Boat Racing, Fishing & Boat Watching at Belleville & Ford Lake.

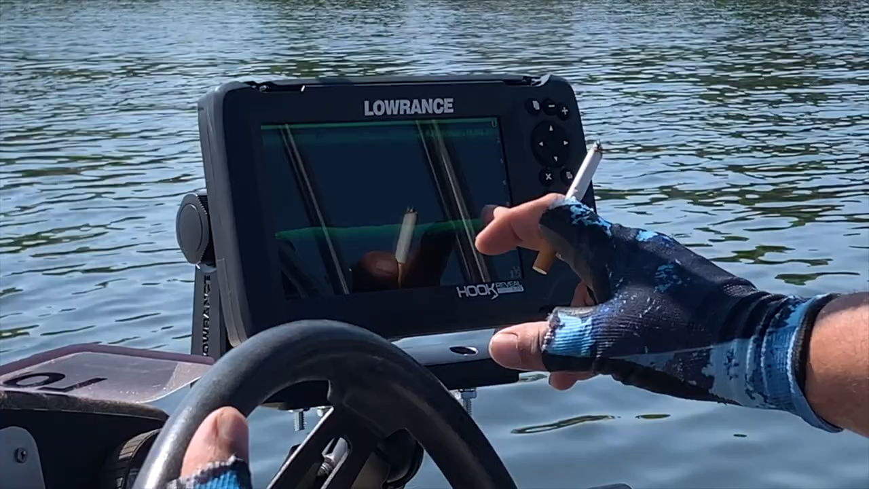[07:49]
Yep, we're shooting the sonar beam straight down from the bottom of the boat. Going across the screen and showing the bottom how deep it goes or not.
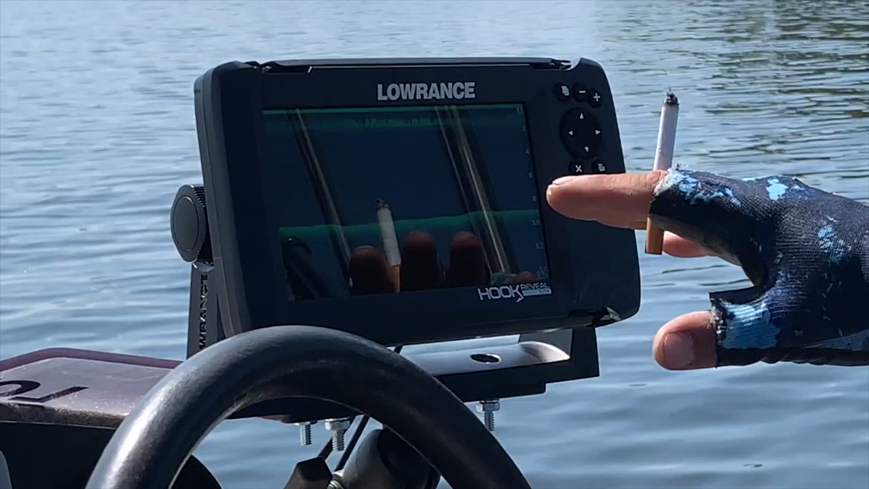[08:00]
This is the Lowrance Hook Reveal 7, and it's pretty awesome.
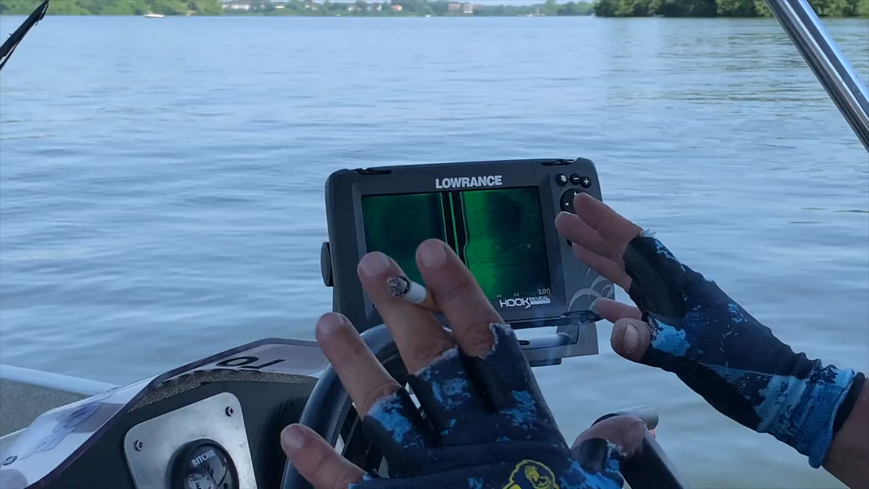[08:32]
You can also, with the side scan imaging, you know, this line right up in the middle is the turbulence from the motor. And as it shoots down, it's showing up.
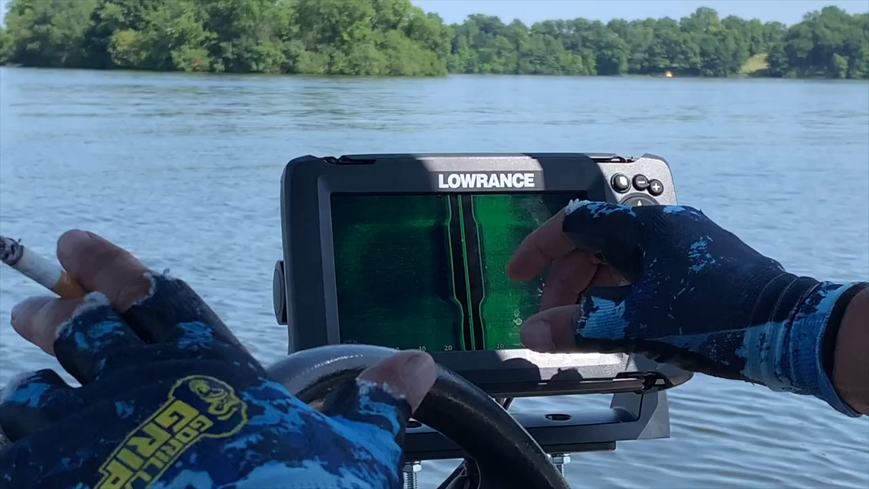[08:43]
I can close, I can shoot 140 feet. I'm shooting a beam 100 feet on each side of the boat.
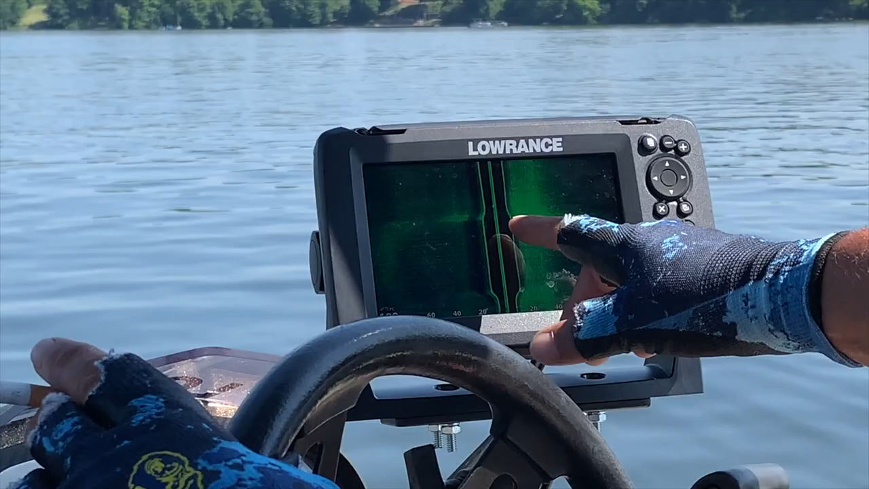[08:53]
Here's the bottom contour of the bottom. And this blank space in the middle, this line,
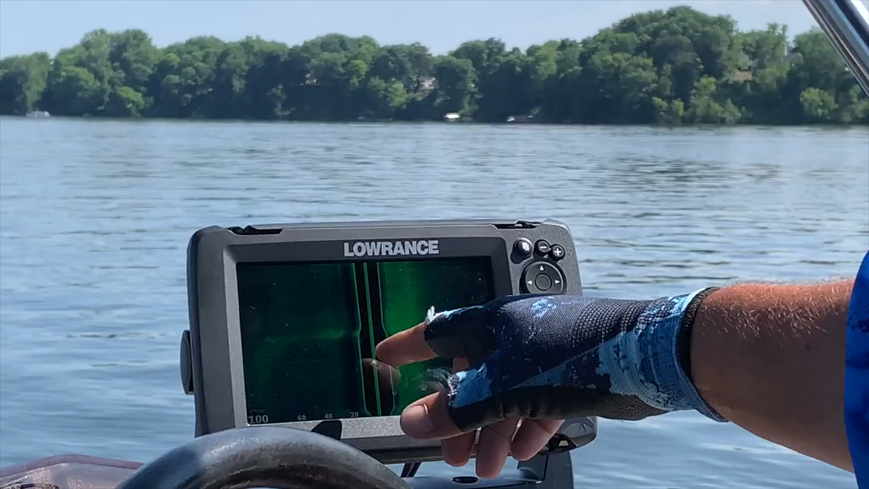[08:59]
the line is the turbulence of the motor, and the blank space,
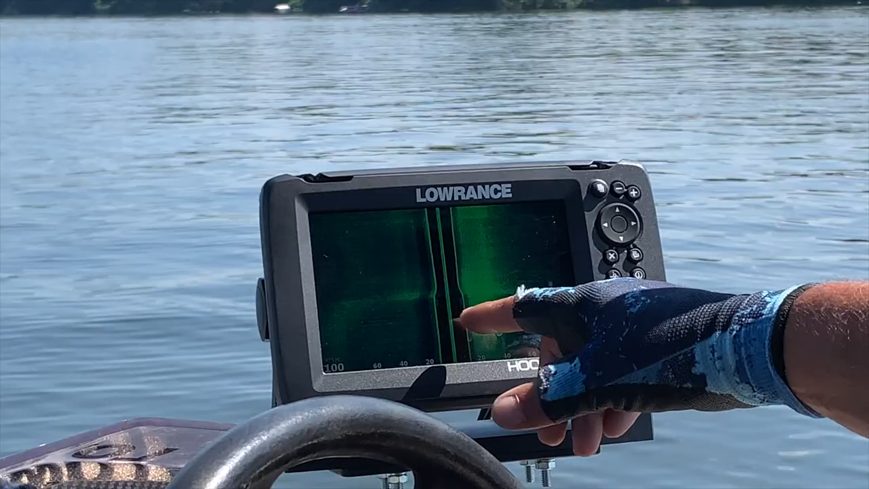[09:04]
the black spaces in between are the distance from the sonar hits the bottom. So it's going down like an ice cream cone. So it takes, it's hitting bottom around 19 feet right now. And then shooting a beam off sideways.
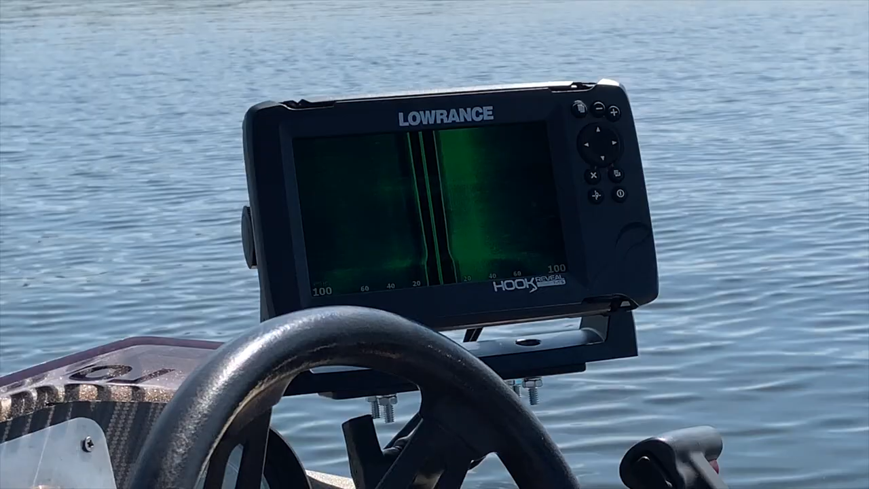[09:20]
I'm looking for structure like fallen trees or something underneath the water and a whole fish.
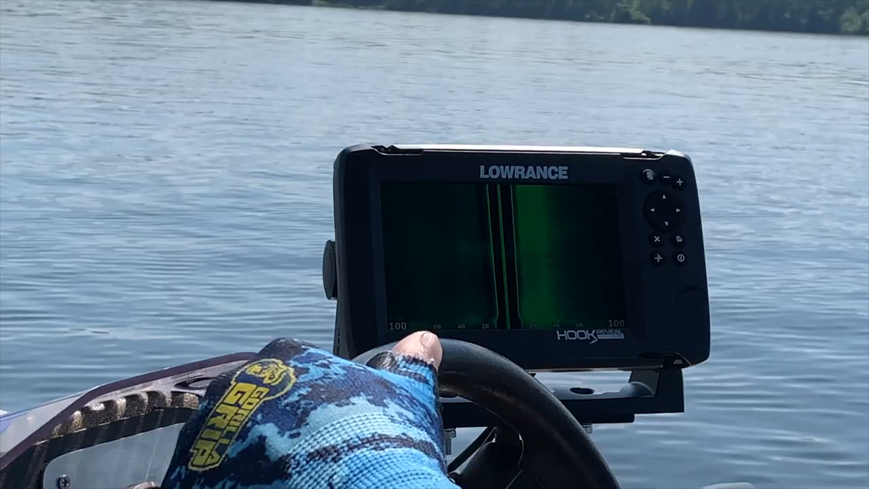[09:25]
Pretty cool. Sorry about the noise, guys. It doesn't work when we're not moving, so bear with us.
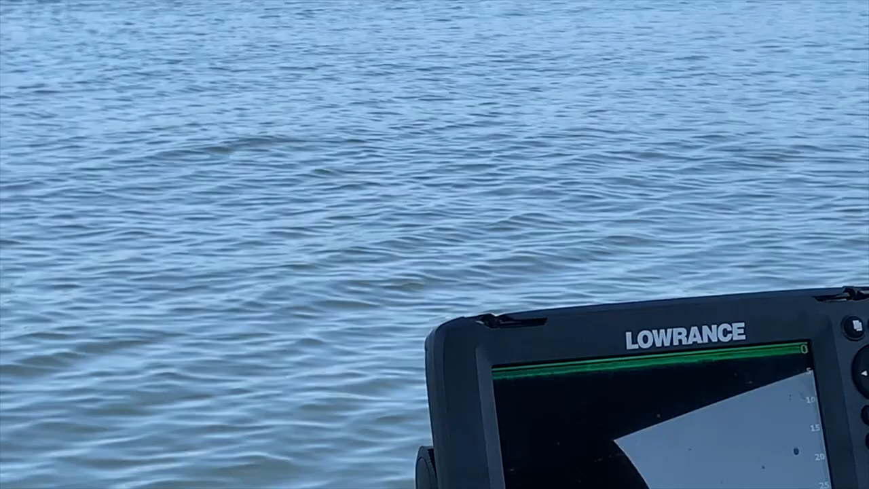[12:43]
But yeah, there's a bunch of fish right off the point.